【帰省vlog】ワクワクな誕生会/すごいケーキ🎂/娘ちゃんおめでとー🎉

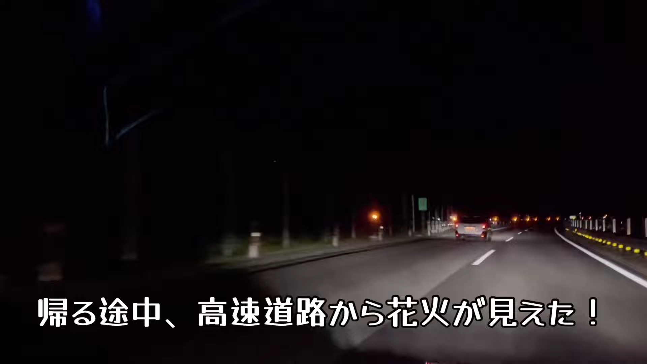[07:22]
何の花火だろう。あ、上がった。え、こんな時間に?